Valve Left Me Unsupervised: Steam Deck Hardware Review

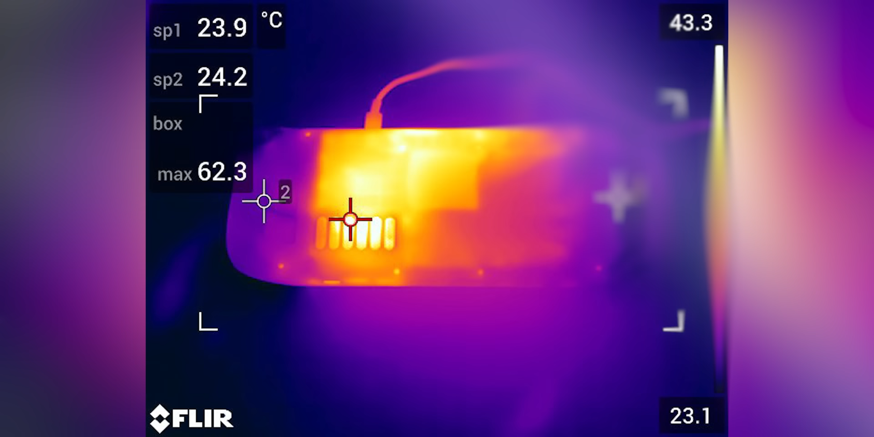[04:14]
On screen: max 62.3°C, scale top 43.3°C, scale bottom 23.1°C
The thoughtful design of the deck keeps touch surfaces at or near skin temperature,